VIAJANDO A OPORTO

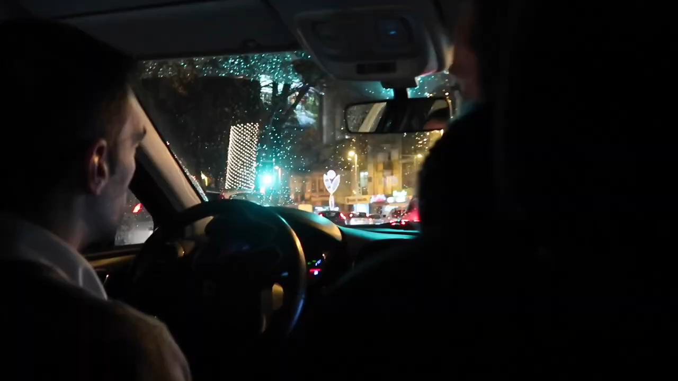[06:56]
Estamos ahora en la estación de São Bento, que es una estación de tren o de metro. Yo diría que de tren por lo que estoy viendo allí.